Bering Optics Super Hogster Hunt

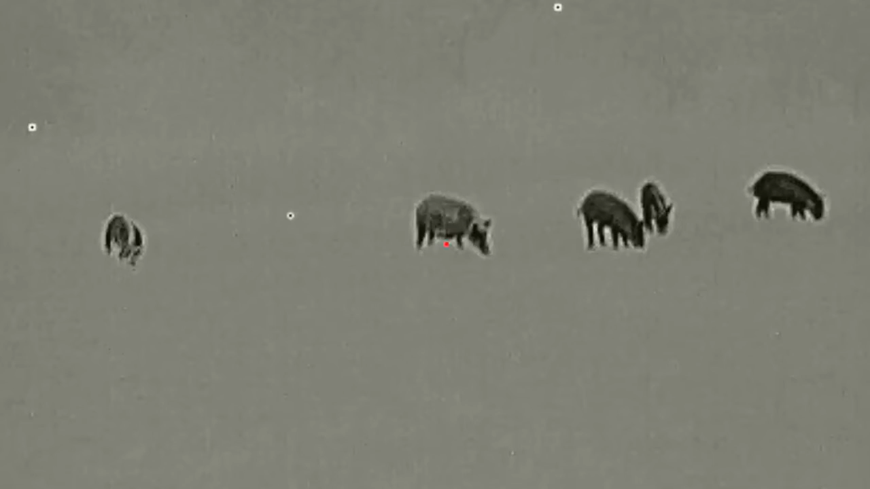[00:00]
Hey guys, it's a short video, quick action. At the 11 second mark, I let the pigs line up, try to get a twofer. The biggest sow in the group, I line them up and take my shot.
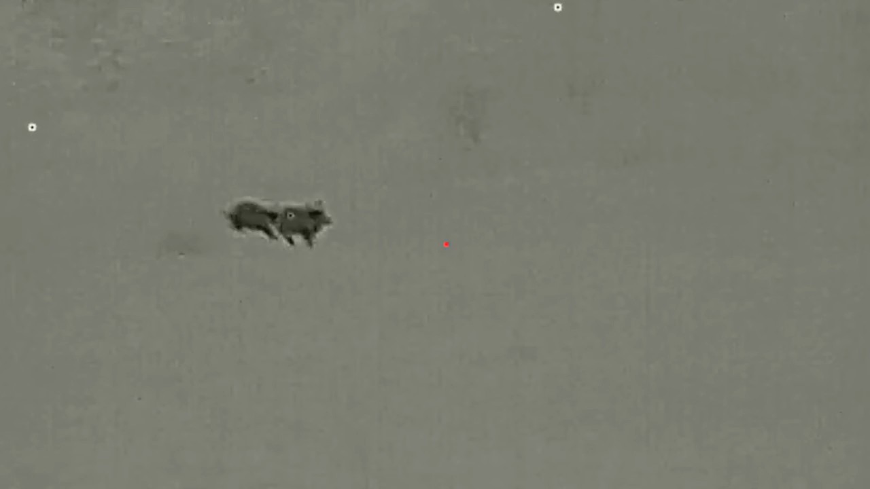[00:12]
And then they start running, obviously, and I take three shots total, and the third shot connects at the 15 second mark.